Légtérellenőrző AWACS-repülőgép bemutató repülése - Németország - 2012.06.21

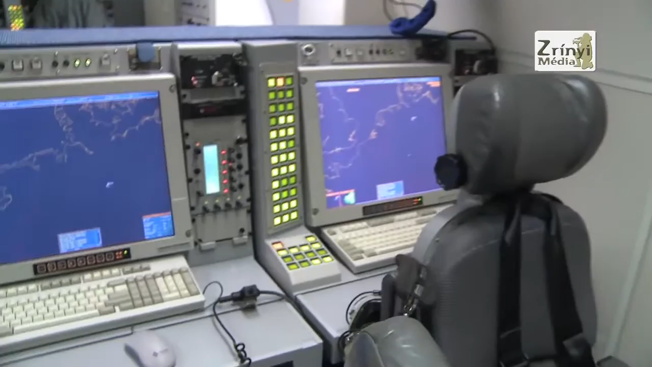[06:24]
Mindenki a saját feladatának megfelelően tudja beállítani a konzolt.
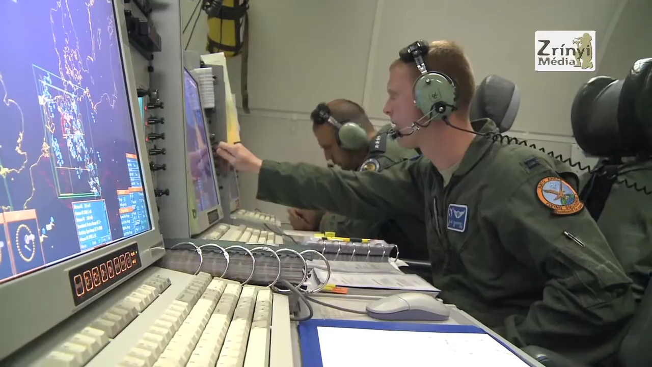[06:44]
a fegyverzet irányító csoport helyezkedik el. Ennek van egy főnöke, Fighter Allocatornak hívják, neki minimum 2-3, esetleges esetben 4 irányítója van.
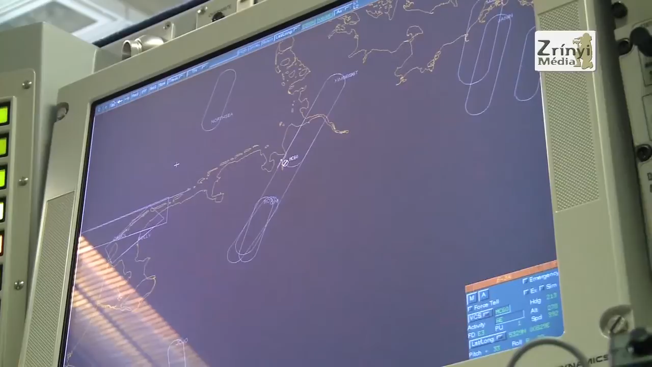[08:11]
A repülőgép fedélzetén a légiforgalmi radar információkat dolgozzuk fel, azonosított légihelyzetképet állítunk elő, és ezeket digitális adatcsatornákon
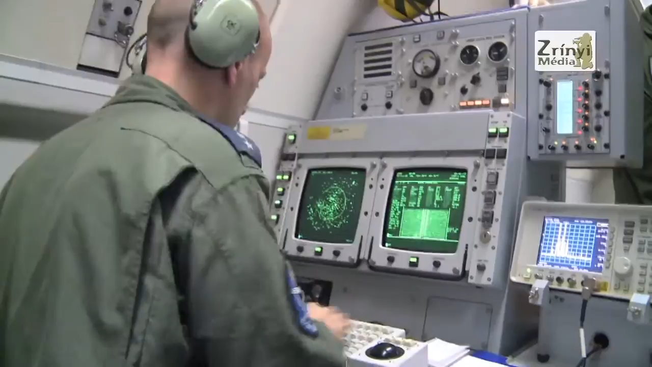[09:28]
Szemben a többi konzollal, amit a Mission Crew többi része használ,
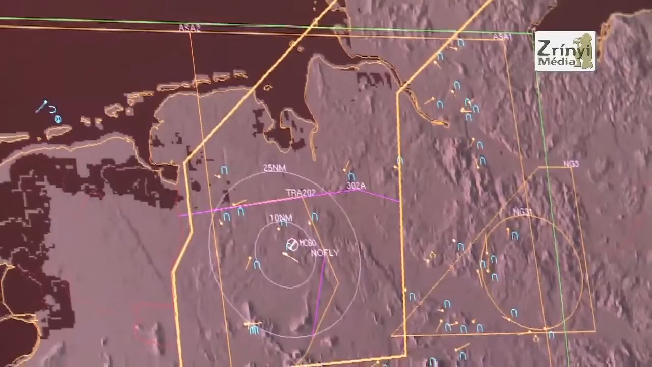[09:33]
ez egy viszonylag újabb fejlesztés, tehát visszamenőleg egy 5-6 éves történelmet tudhat eddig maga mögött.